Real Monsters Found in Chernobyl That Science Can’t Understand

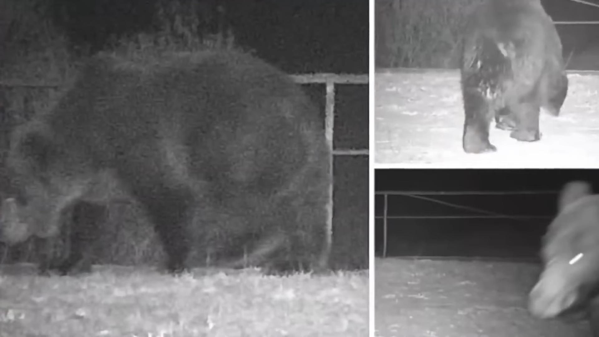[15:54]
Reported back in 2014 for the first time in 100 years, a brown bear was seen in the exclusion zone of Chernobyl. A Ukrainian collaborator for the transfer exposure effects research program by the name of Sergei Gaszczak set up cameras hoping to learn more about the effects of the radioactivity in the area, when all of a sudden, one night on camera,